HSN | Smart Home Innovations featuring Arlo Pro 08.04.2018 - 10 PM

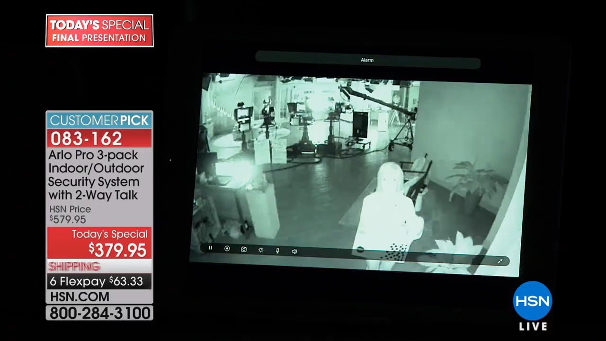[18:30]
Arlo can see and also Arlo can hear. So Arlo detects the motion, motion detection, audio detection, and even body heat, and it starts to record. So whatever that recording is. In fact, before we raise the lights, Chris, one of the things I love to do, can I put my hand in front of the monitor in front of me?
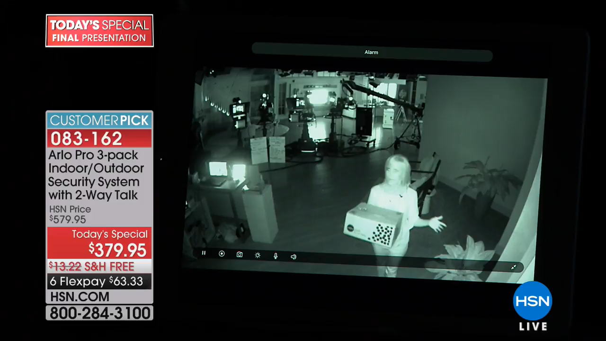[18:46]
And the reason I say that is, that'll show you what our cameras are seeing.
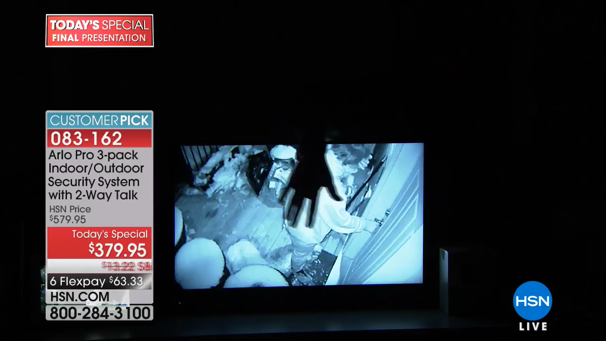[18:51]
Even my director, Chris, he's like, geez, you really can't see anything in the studio. So this is me, this is my hand. And so this is what my camera is seeing. And by the way, the cameras that we use in the studio are a lot more than what you're spending for your Arlo. I mean, just as an aside, true. Right? Add a few zeros on there. Right. So the footage, when it starts recording, it sends those little video clips right into your library, and you can take those clips and give them to the police.
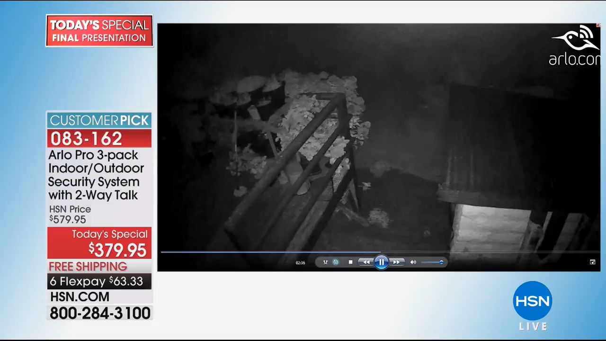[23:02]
You never have to worry about what that noise is. You never have to worry about repair people, your children, the nanny cam. I mean, these guys. These guys are roaming around someone's property. Wow. And with the new Arlo Pro, they were captured because they could hear what they were saying.
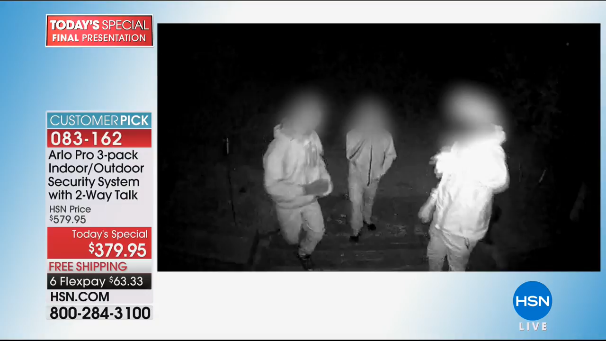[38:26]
Yeah, like, nonchalant. Yeah, like, right. I wasn't planning anything. Exactly. You know? And these guys with the Arlo Pro, those three in the hoodie, they were talking and Arlo Pro caught what they were saying. Yes, caught it.
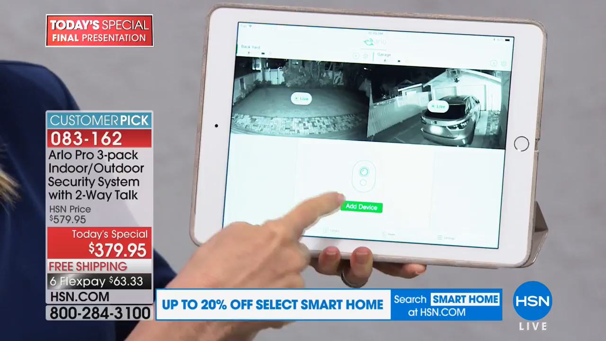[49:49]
So just to give you some ideas, maybe the front porch, the garage, look how wide it is. And this is night vision, as you can see. And then you can customize each individual camera.